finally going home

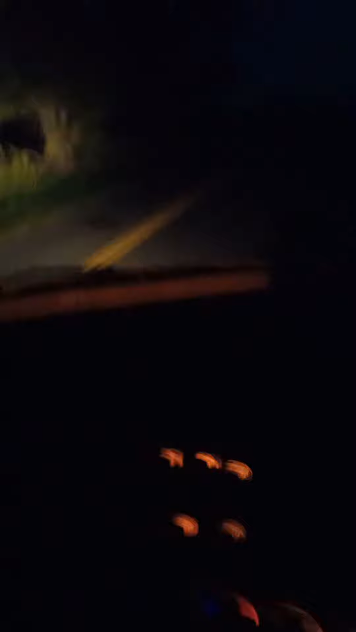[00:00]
oh so you ever wonder what it looks like in a semi when you're driving at night this is it
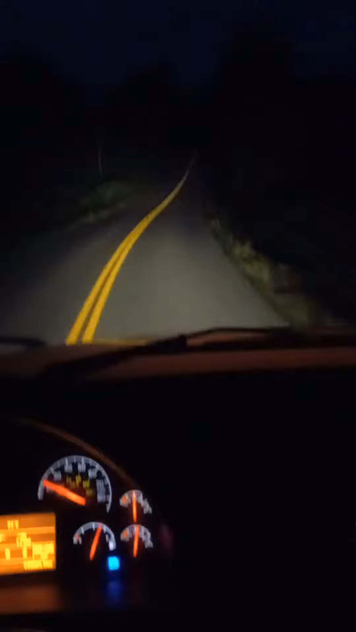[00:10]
hey yeah that's that's the brights right there that's the not so bright yeah i know every time we're behind us you think we're bright lighting and whatnot no we actually are not it's just where our lights are higher up